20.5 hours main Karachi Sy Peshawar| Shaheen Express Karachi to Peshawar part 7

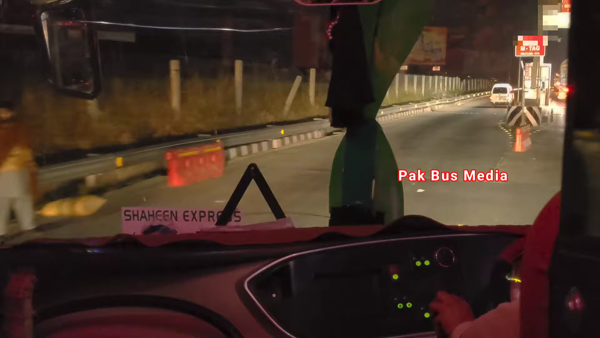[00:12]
M1 इस्लामाबाद टूल प्लाजा से एंटर होने वाले हैं।
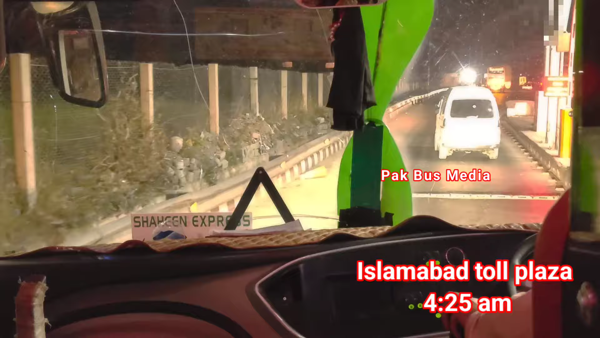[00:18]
4:25 हो रहे हैं। कराची से हम सुबह तकरीबन 10 रवाना हुए थे, और किराए की बात करते चलो तो मैंने अराउंड 4500 रुपये किराया पे किया है। बट ये किराया फिक्स नहीं है, किराए के अंदर कमी जाती होती रहती है, कभी 5000,
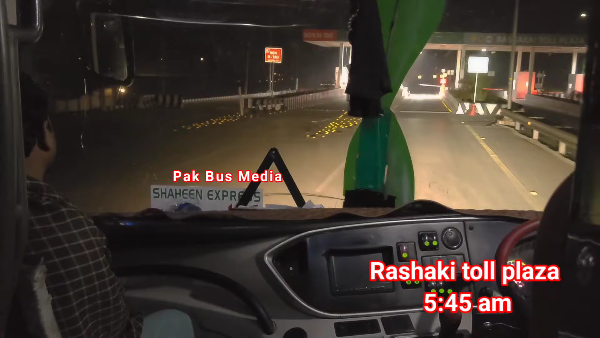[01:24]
तो रास्ते में मुख्तलिफ टूल प्लाजा से हमने एग्ज़िट किया, जैसे कि अब हम रशक टूल प्लाजा से एग्ज़िट कर रहे हैं, सॉरी एंट्री ले रहे हैं। और रीज़न उसका ये है कि हमने यहाँ मुसाफिर उतारे थे, किसी जगह पर कुछ सामान उतारा है,